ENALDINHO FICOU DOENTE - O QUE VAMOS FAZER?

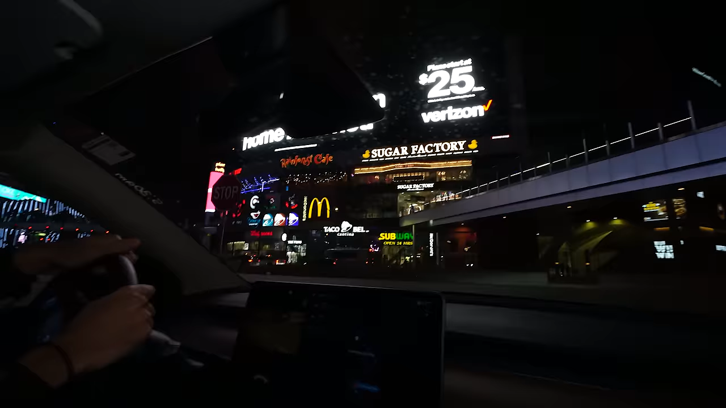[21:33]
Como chama essa avenida aqui? É Strip, né, amor? Strip.